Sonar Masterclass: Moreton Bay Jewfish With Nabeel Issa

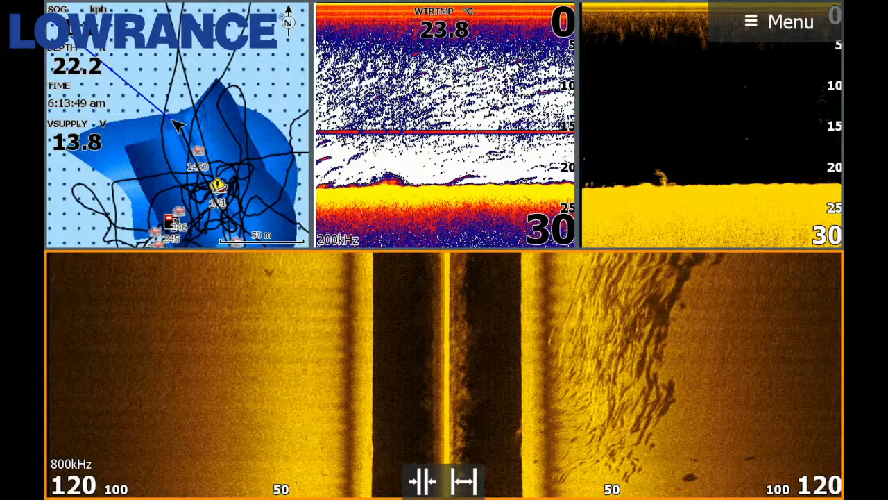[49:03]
On screen: water 23.8°C
as i'm turning it's distorted the image and you can see at the top there those shadows now sometimes look a lot bigger and rounder right compared to when i was doing a straight pass they're a bit more narrow so the position of your boat when you sound past the fish can be quite um can sort of dictate what you're seeing so if you're if you're doing a circle a wide hark or something and you hit those schools they're going to look different than if you were to do a straight line so you can confuse yourself sometimes like i do it quite often and the fish the school may look tiny if you sort of hit it on on an arc and then you go past it to a straight line and it's actually a massive score you know of big fish which you may have thought wasn't something worth stopping by for
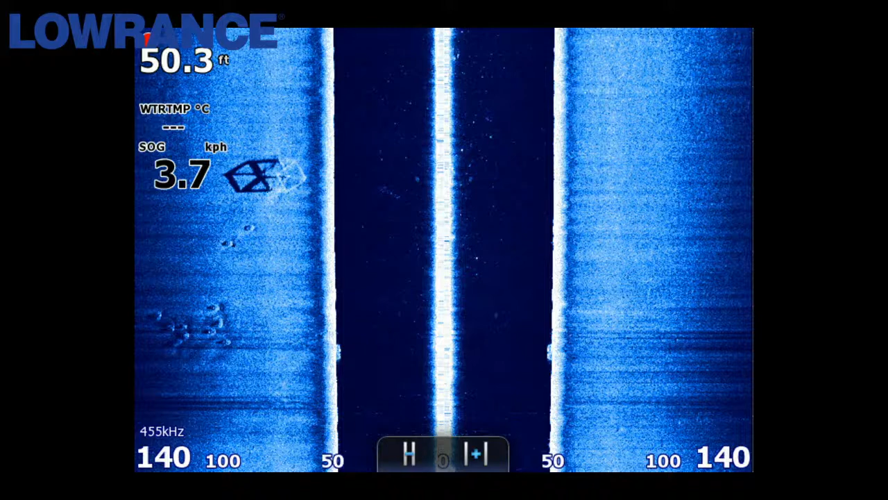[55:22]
On screen: depth 50.3 ft, speed 3.7 km/h
forming the cube um but the shadow behind us is giving a lot better definition of what the of the shape of it so as we've passed it it's showing up on our left hand side just sort of behind the the box you'll see these little round things those are also part of the artificial reef they're like reef balls they're just like these giant landmine looking things that they've dropped all around the the reef those ones all of them yep just a big round ball like giant golf balls really i think they look like um and that they could structure but they don't hold you um the jew hold around the big structure that they can actually get into that's gonna you know cause a diversion in
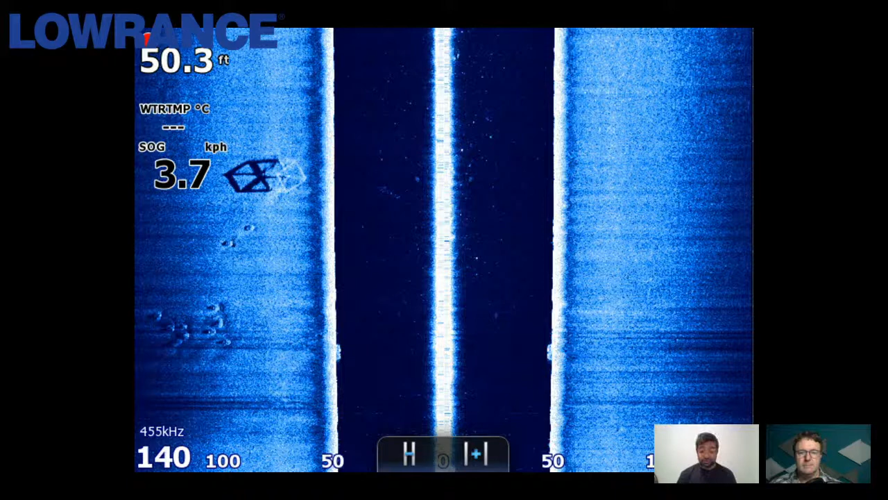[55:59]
On screen: depth 50.3 ft
the current it's gonna be a place where you know there's different water flows bait fish may congregate um more is happening you know it's more of a party there than it is on top of a reef ball so that's where the jew is going to be um yeah yep cool all
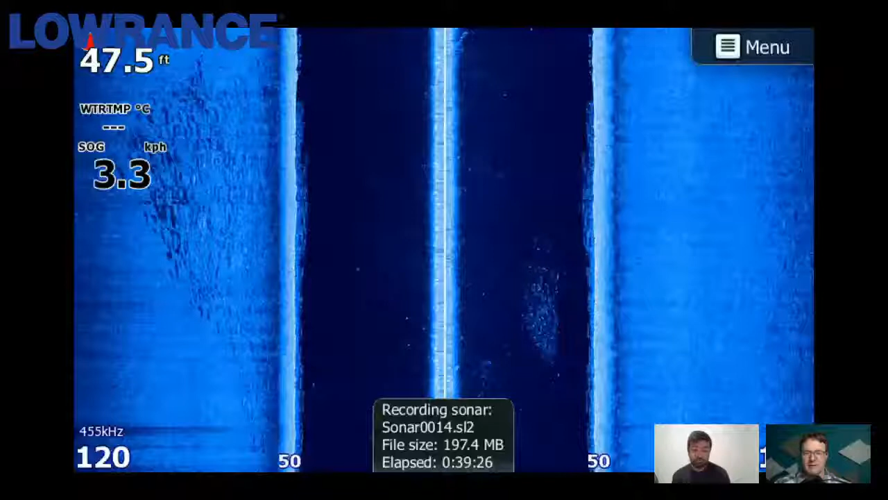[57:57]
On screen: depth 47.5 ft
yep yes this one so this is an old older screenshot this is from one of the first years i've sort of started sounding these fishes with the lorenz hds gem 2 touch that's the first touch screen model they brought it up it's probably the a lot of the one a lot of people got into using with side scan um this is a big school of jew this is i would say 100 plus jew all
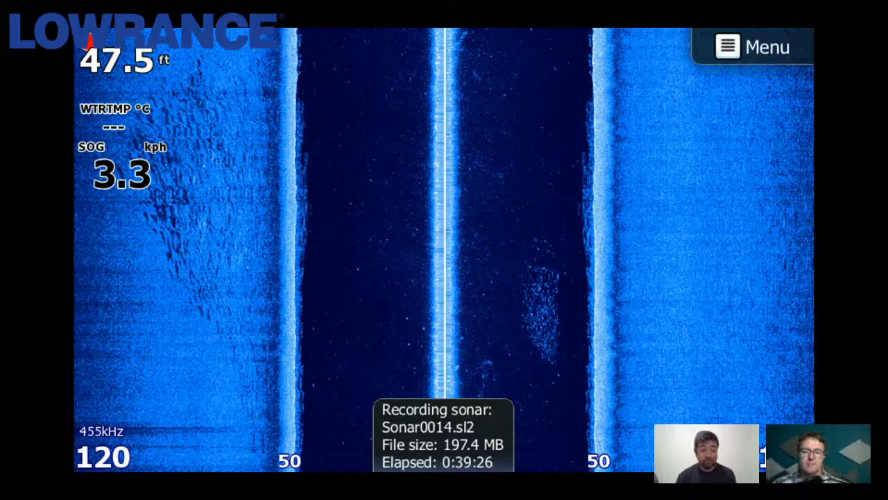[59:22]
On screen: depth 47.5 ft, speed 3.3 km/h
um and that's what they will look like on your side scan so that's that's what you're looking for it doesn't look like a perfect image of a true you know you won't always see that nice clean separate fish with a clean shadow it's going to be a muddled mess because they're going to be together they're going to be stacked up they're going to be you know in a ball sometimes like if you ever watched any underwater footage of jew and how they move in schools you know they're not necessarily all flat to the bottom sometimes they're schooled up 10 fish height as well moving like a ball so um you'll see them they'll be easy to see uh you're definitely not going to miss them but they're not going to be a clean pretty picture it's going to be chaos
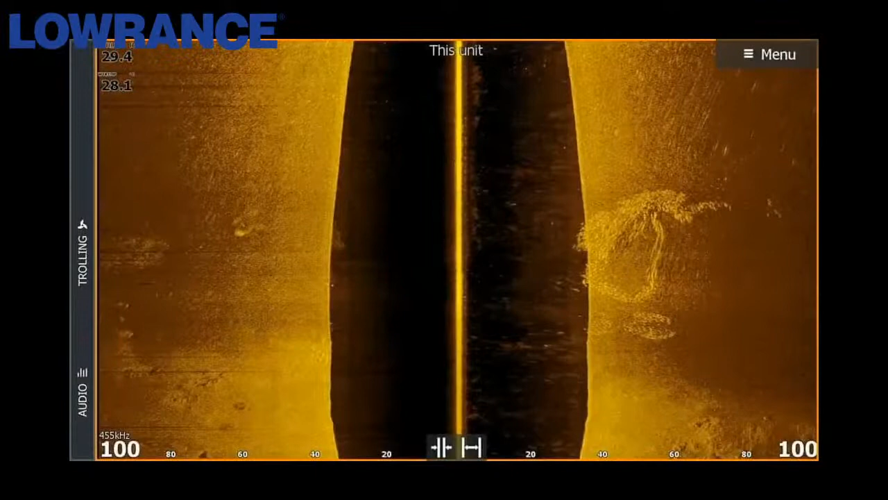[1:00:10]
bring you you know the days you remember when you're fishing good stuff all right let's have another look at another screenshot yeah so this school the school really frustrated me so these fish they must have been in in a breeding mode or just not feeding but they were sort of balled up in this tornado sort of shape um in an area that i don't normally target them but we did see them then we thought we'd spend some time sitting on them because you know if you see fish like that you'd think all right we've got to wait till they bite because it's going to be it's going to be on when they when they do turn on but i think in four or five hours we didn't get a fish to bite so i kind of think that in that instance when they're sort of in
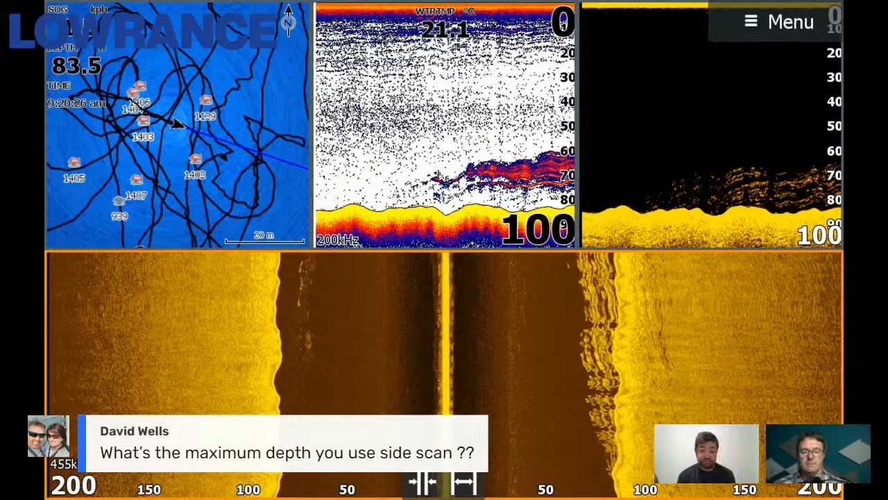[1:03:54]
On screen: water 21.1°C
so there's a question that's come up that says what's the maximum depth you use side scan um this is probably the deepest i've found schools of jew so 80 to 90 feet so let's say 30 meters um and the thing with this step is you'll want to increase your uh range if you start getting into these depths with side scan like we said at the start um your range can be proportionate to your depth so a general rule of thumb is three times the depth um so in this instance we're in 30 meters of water i've gone to 200 feet um i've gone to 250 feet before i've done 300 feet before and you know i'm
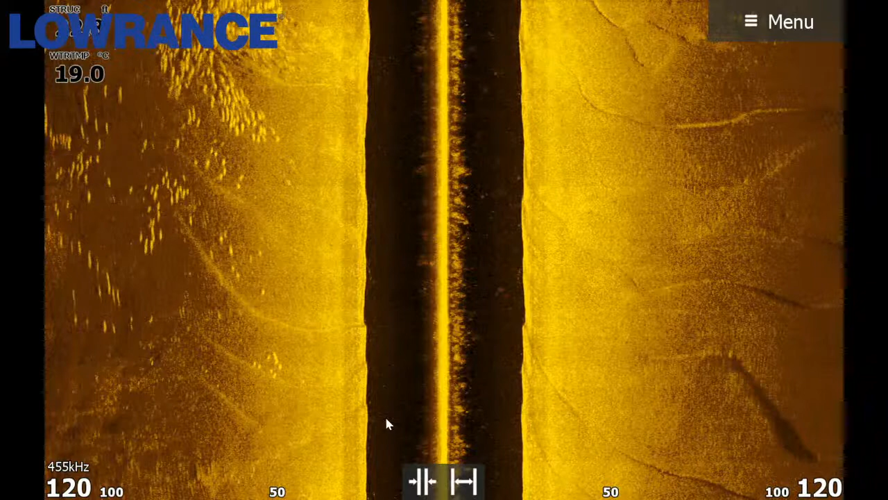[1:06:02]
is a school of um of snapper and morton bay i won't go into too much detail about them but the the big difference here is that you can sort of see there's more roundness to the fish i don't know if it's maybe if you can see it on the screen um but that's sort of what's the telling thing for me that these are snapper and not drew a couple of them are bigger lines they're probably bigger fish but there's also a lot of real small circles almost in that amongst amongst that mix of fish um and that's what's telling for me that these aren't um these aren't judas snapper